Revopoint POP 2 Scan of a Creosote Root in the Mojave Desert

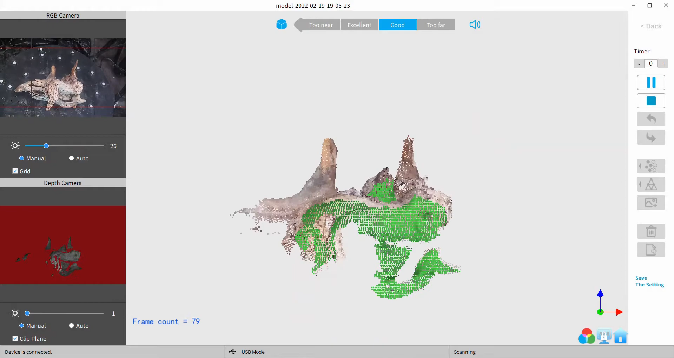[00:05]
hi there everyone time for another little video here I did this scan of this route several times and
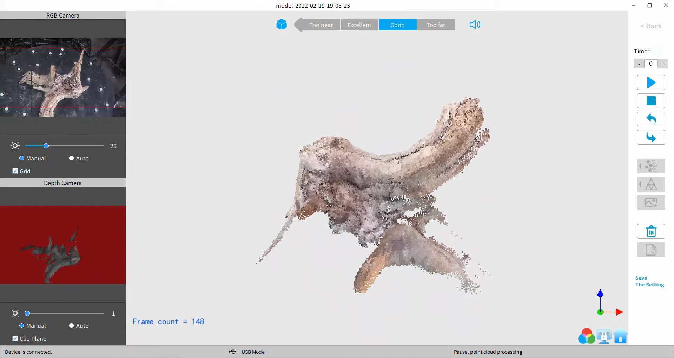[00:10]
it's pretty difficult to scan but it has some nice features so it
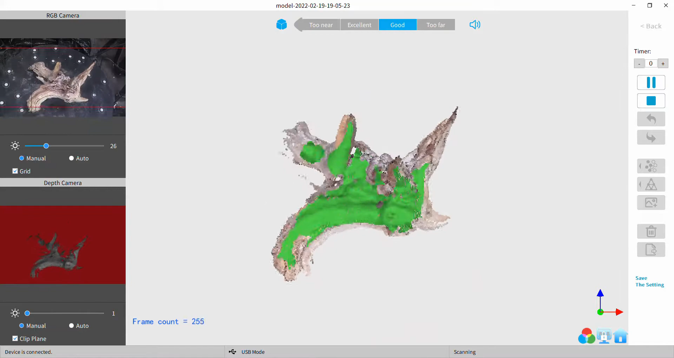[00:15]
tracks fairly well it's difficult to pick up all the interior spaces all the little tiny
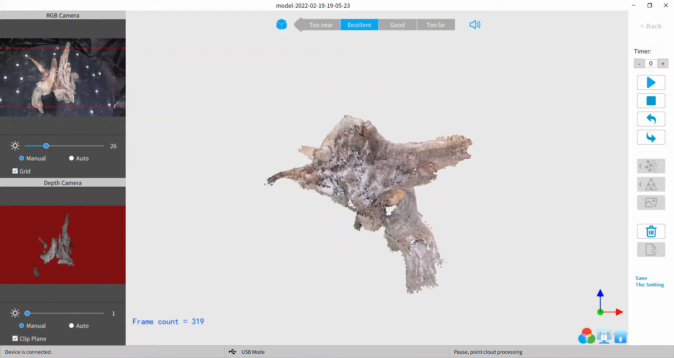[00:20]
nooks and crevices but it makes a pretty scan when it's done you see how quickly that recovers on the tracking of course it's playing at 400 percent speed but
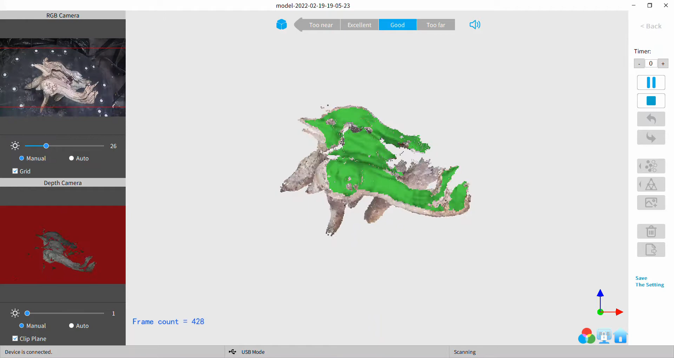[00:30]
still it recovers the tracking in about one revolution I
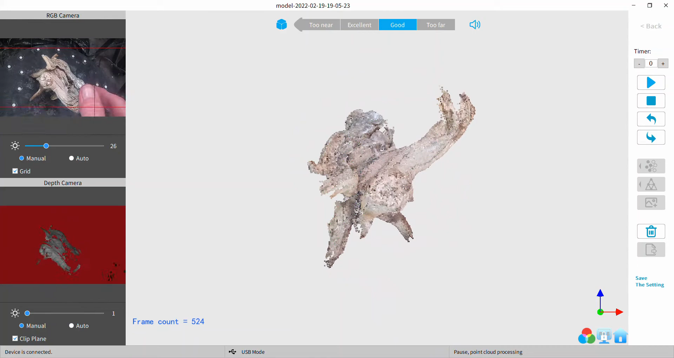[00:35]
think as long as it can see something it seemed before it'll pick it up
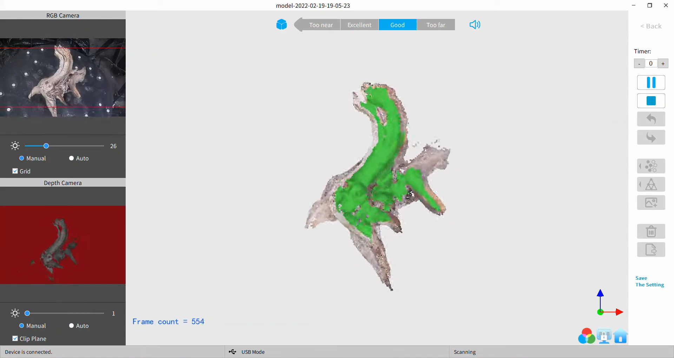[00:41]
this is the pop 2 by the way and this is the new 4.0.0
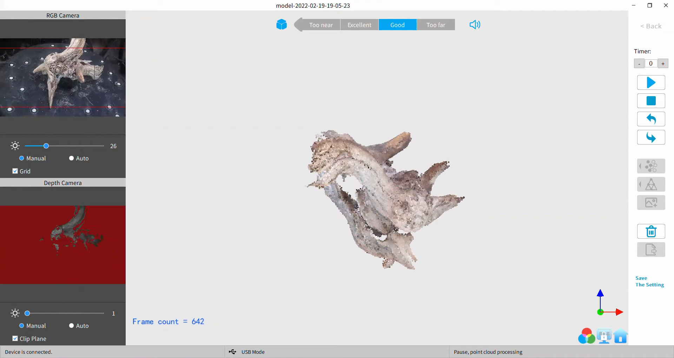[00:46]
beta software that was just released
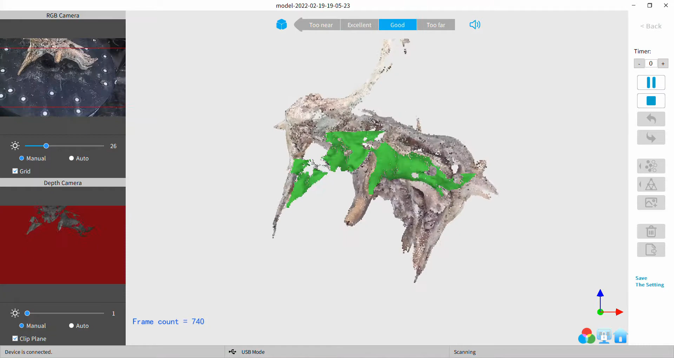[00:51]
this one's a little bit ahead of what you all have because it's for the prototype pop twos production pop twos
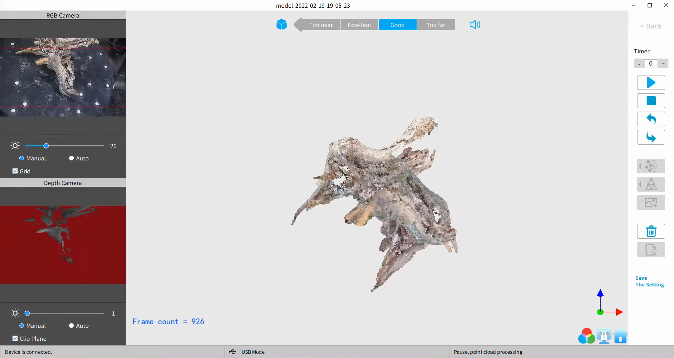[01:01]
will have at least this good I'm sure they probably make a couple more changes before the
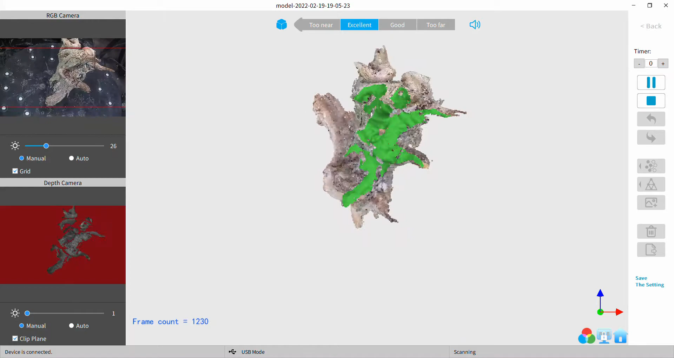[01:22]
earlier to the group the official rebel point pop users
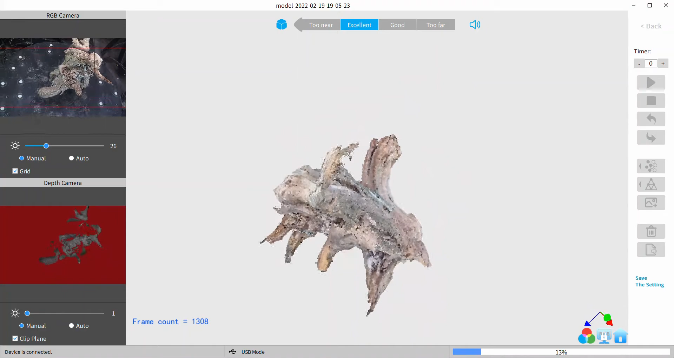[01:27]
group and everybody liked it but they all want to see the
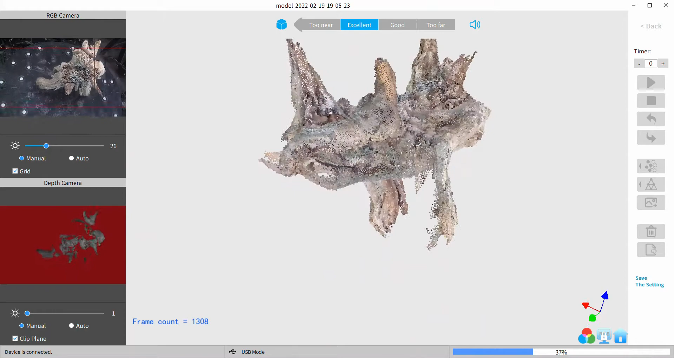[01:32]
mesh without the texture so I did this one just for you guys so you can see the mesh without the texture pretty
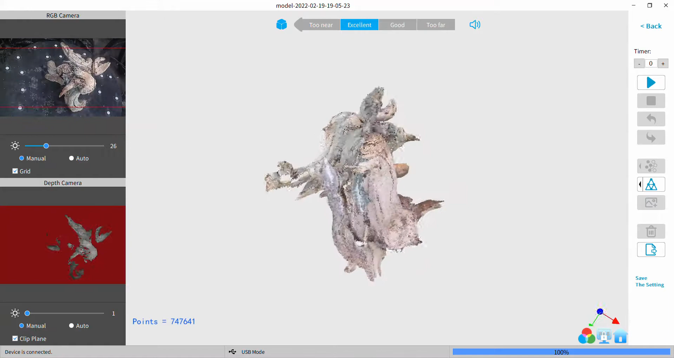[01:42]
good looking little piece this is one of my benchmarks
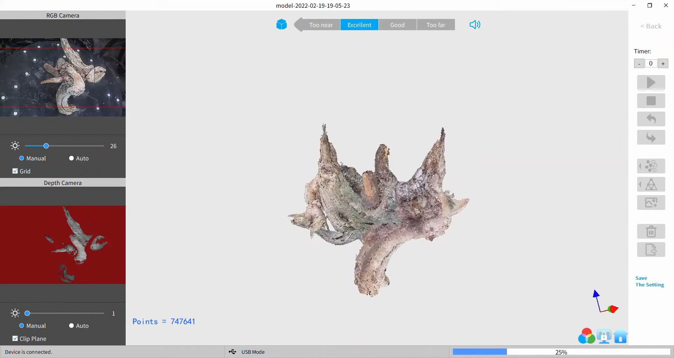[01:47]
that I use to check revs of software and
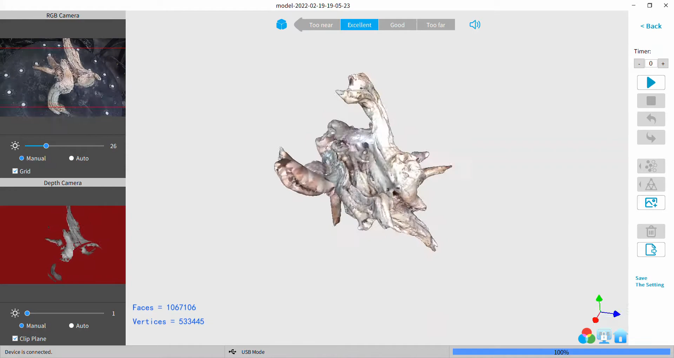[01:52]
now firmware I updated the firmware on this unit so the firmware will be at least
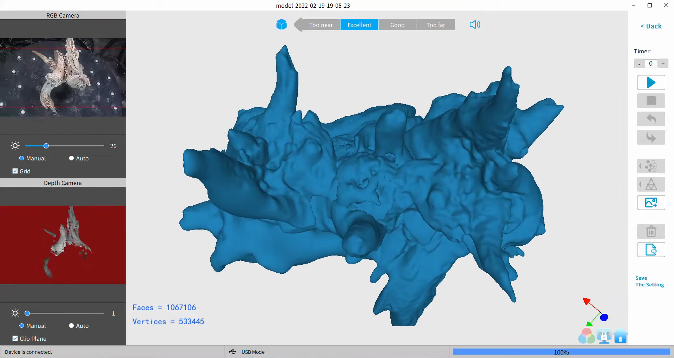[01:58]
what you guys will be getting or better if they make another improvement the
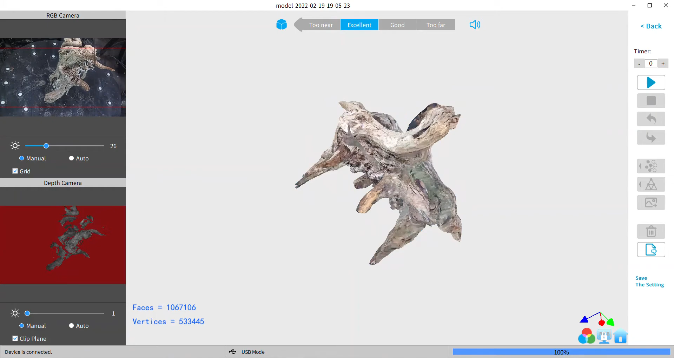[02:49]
we'll flip the color and texture back on nice